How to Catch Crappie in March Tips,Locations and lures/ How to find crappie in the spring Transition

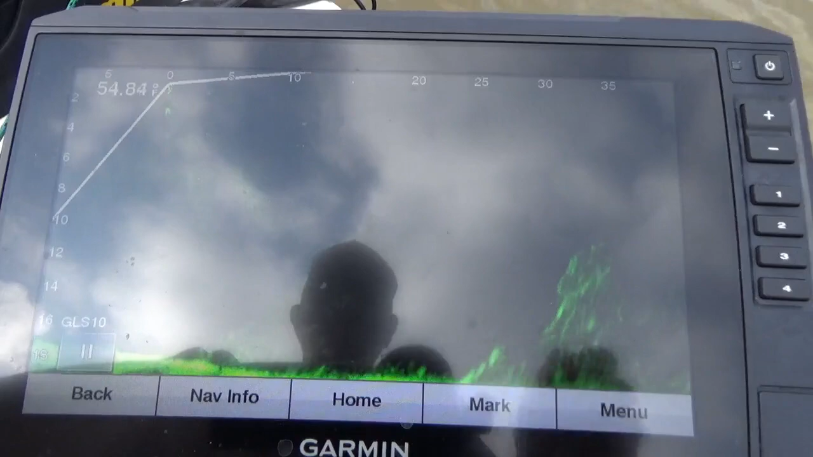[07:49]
and you'll see it beginning to come in the screen on the bottom right hand side and you'll see those i'll tell you what let's do a little bit more down on the depth range
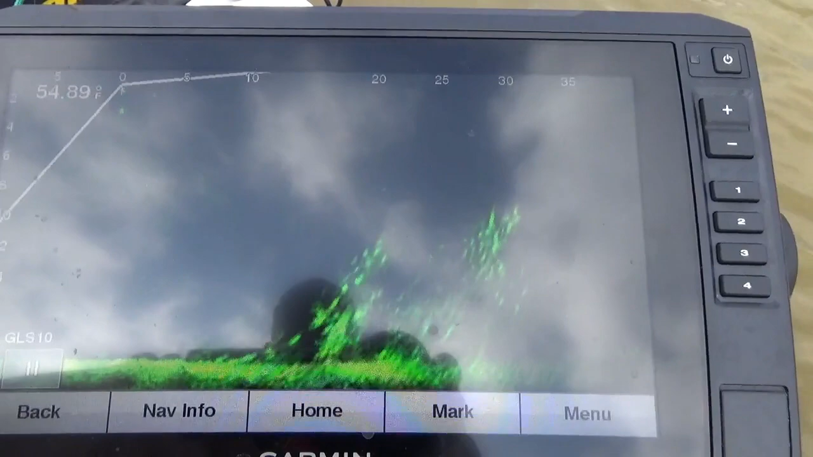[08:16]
and i can see down in there that there is actually fish in that brush pile and the way i'm angled the the wind will probably blow me right over it but give you a perspective there's my lower there and i'll just kind of drop that little kind of float it maybe we get one to come out i see looks like it's one close to the top
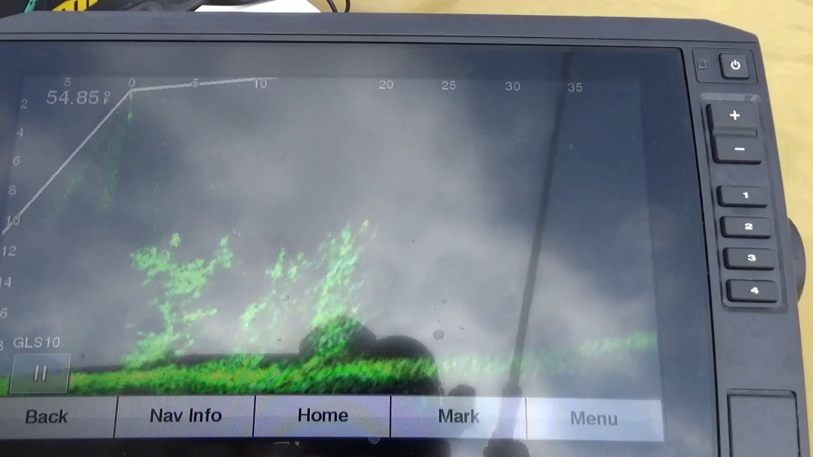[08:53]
On screen: water 54.85°F
right there we'll just allow the boat to float see him right there on the very top see if we can tease him up to bite he just sit right there and let it float right past him didn't he
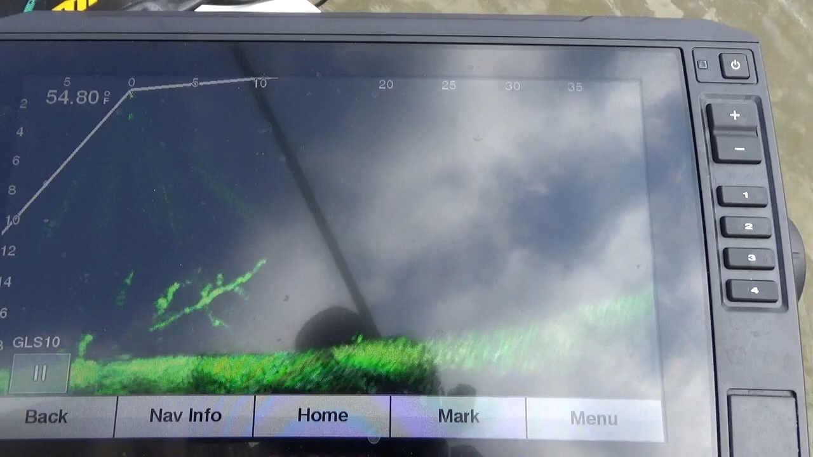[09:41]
On screen: water 54.80°F
of the brush pile so i'm not gonna i'll just hold what i have on the brush pile see there's my lure there because i don't really want to get hung in it and disturb it and you know if a crappy is halfway aggressive he will he will come back he will come up out of there and hit that lure looks like he might be moving get a good mark on him right there
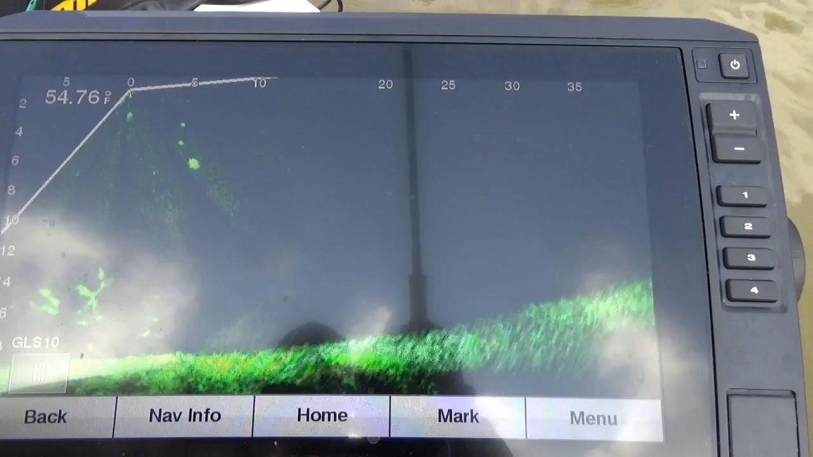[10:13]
On screen: water 54.76°F
see him drop right off of the lure he's a good crappie too
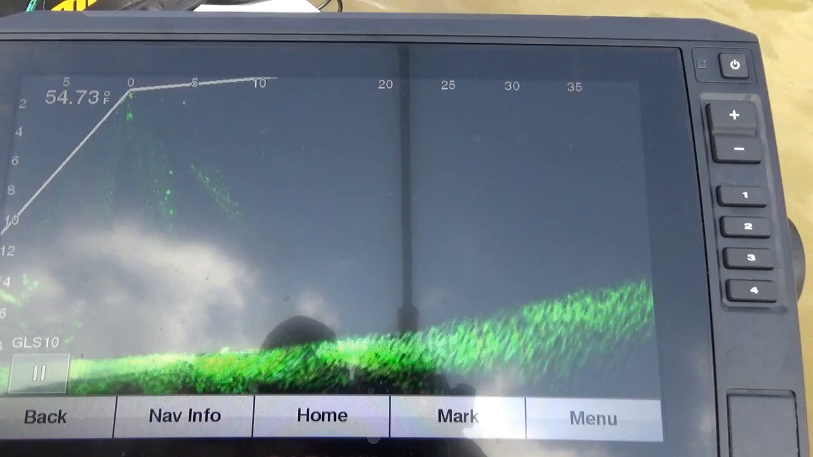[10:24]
On screen: water 54.73°F
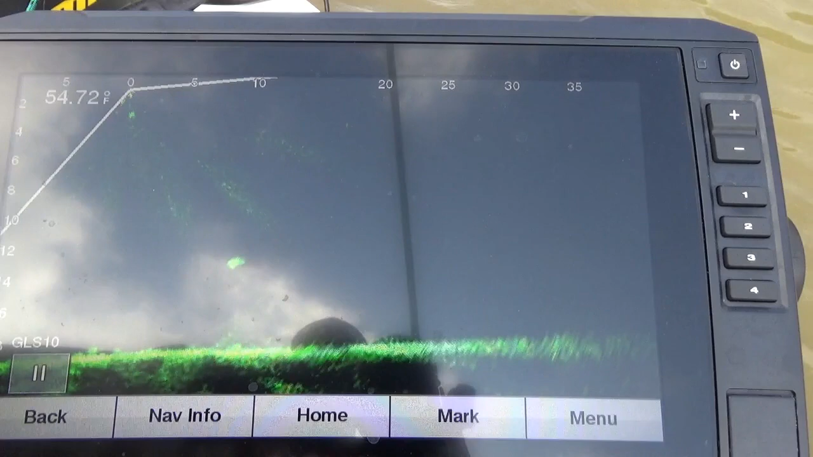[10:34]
On screen: water 54.72°F
yeah he's a good he's a good fish he's actually behind us now